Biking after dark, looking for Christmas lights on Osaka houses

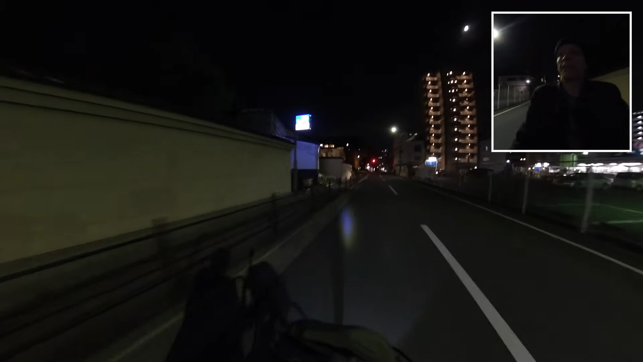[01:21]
I would imagine that they're more common on houses than apartments although I have seen both.
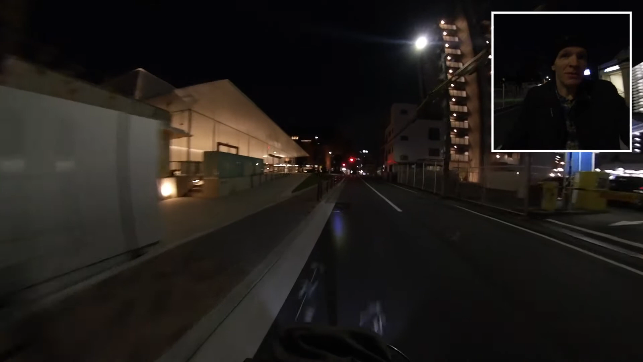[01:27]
Actually right ahead I think I see some.
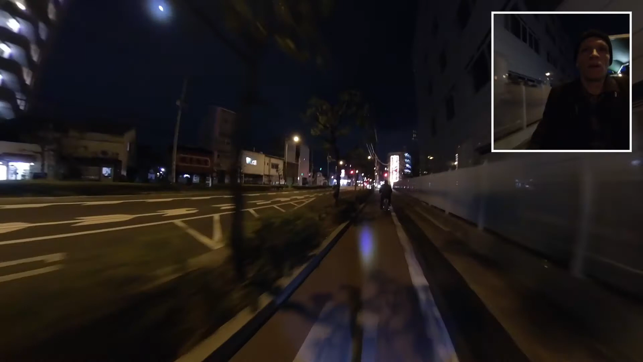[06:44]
Well, it's not Christmas lights. It's lights to a ramen shop, a ramen restaurant. Will that do? No, that won't do.
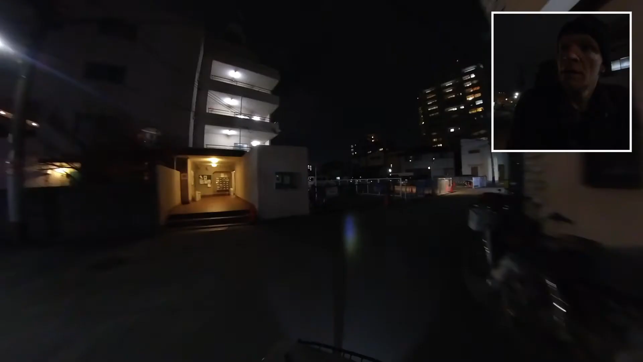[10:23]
A few lights, a few strings of lights, shaped like a tree. Like, shaped like a triangle, basically.